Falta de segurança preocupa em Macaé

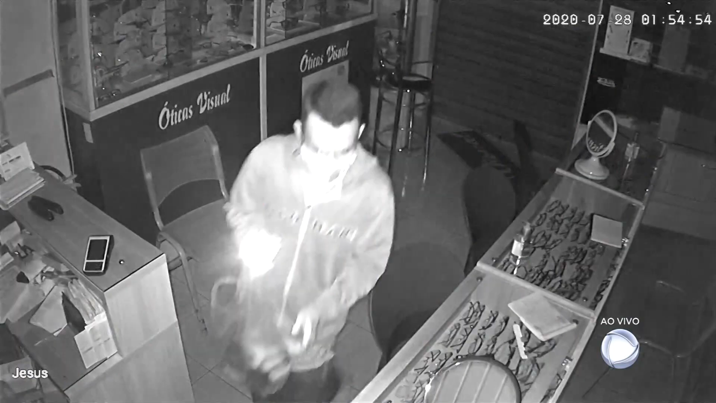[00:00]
O criminoso invade a ótica em busca de dinheiro, vasculha o estabelecimento, mas não encontra nada.
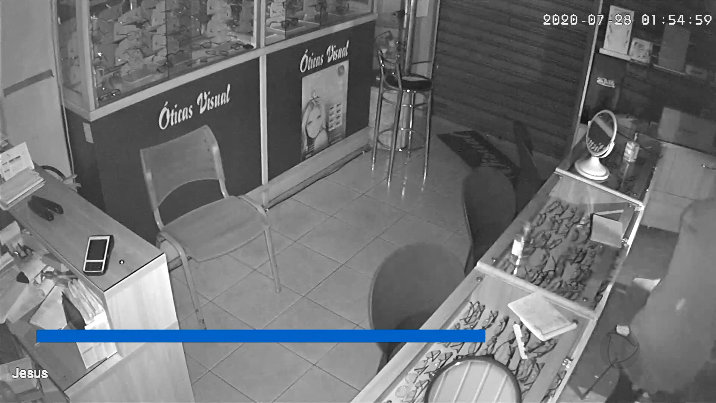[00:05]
Ele decide então levar os óculos que estão na vitrine.